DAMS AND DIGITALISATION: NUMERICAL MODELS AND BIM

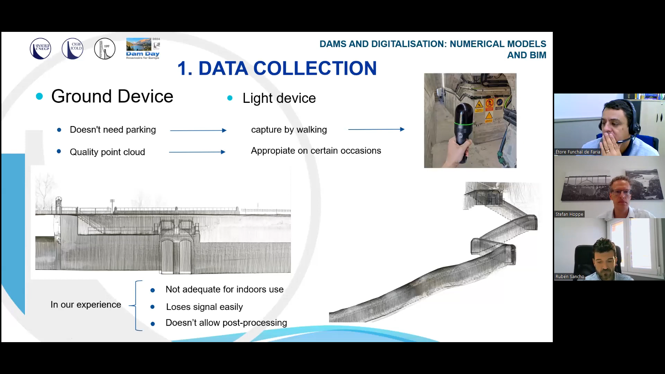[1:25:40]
In our experience, although the manufacturer says that they are appropriate for galleries, they are not adequate for indoor use because lose signal easily and doesn't allow post-processing. Within the light device, there are static ones. This device must be static during the capture, like in this image. The light device are on the tripod. In addition, some models allow the capture of 360 images and LiDAR data.
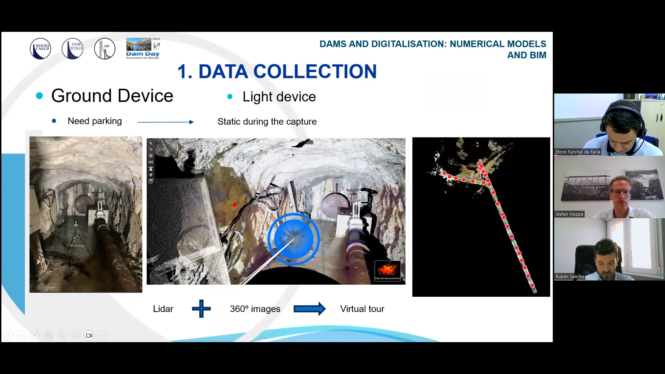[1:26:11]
This is a LiDAR data picture, which allows to have an interesting virtual tour like we have seen before with Stefan. If we need a high performance, there are heavy devices.
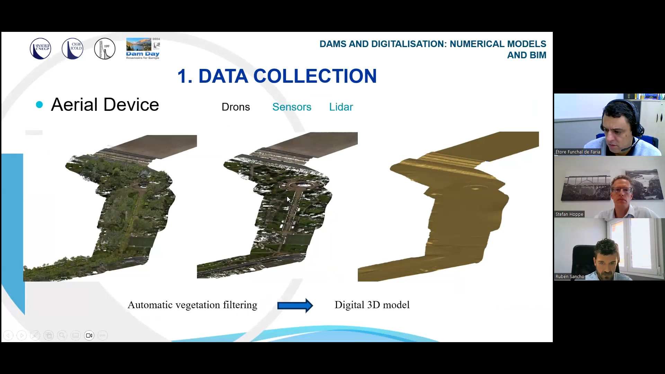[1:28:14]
We can see the ground perfectly under the vegetation. This is before the filtering, and this is after the filtering. Finally, in data collection, we talk about aquatic devices.
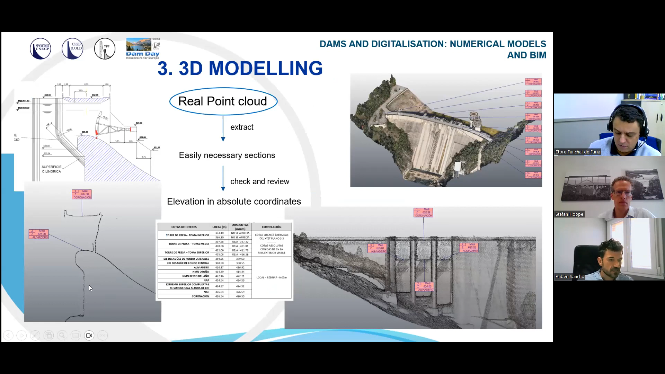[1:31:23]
For example, here we can extract a section from the spillway. And then we can check and review elevation in solid coordinates. Also, we can see the elevation from an area in a range of colors. For example, we can see it on a spillway dip. It allows us to know where it will start to pour. This red area is higher than this yellow area.
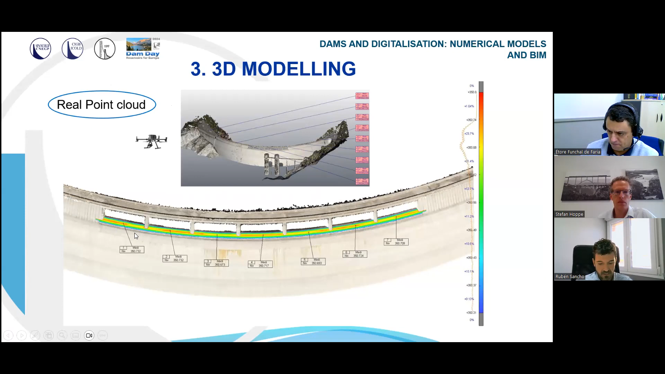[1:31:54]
Then it will start to pour through the yellow area. It's important to know that either with photogrammetry or LiDAR,
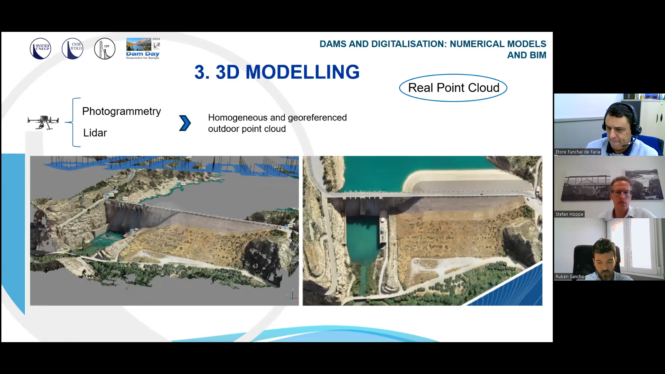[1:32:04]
we'll have an homogeneous and georeference outdoor point cloud. We can import the point cloud into the design software and start to draw the 3D model.
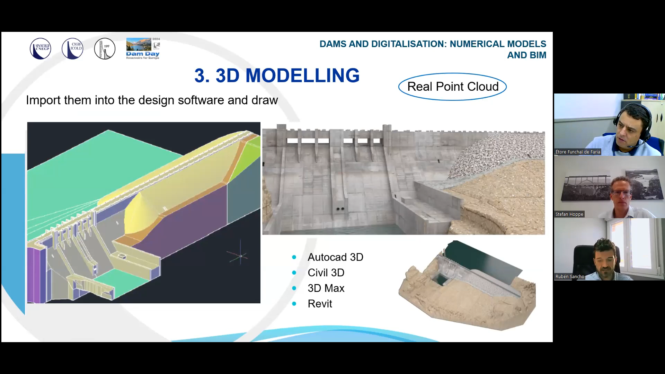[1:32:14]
Finally, if we have taken photos of the structure, we can give texture to the model. Okay, now we are going to see that once a structure or terrain is digitalized,
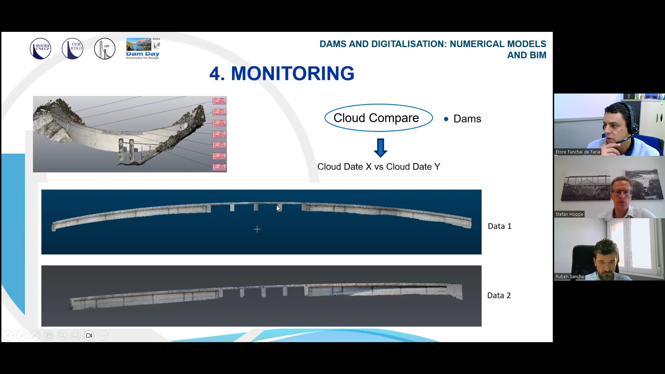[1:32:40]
we can control their movements or variations. Then, if we have a point cloud of a structure or two different times, this is the upper part of the dam, we can compare it and show the difference.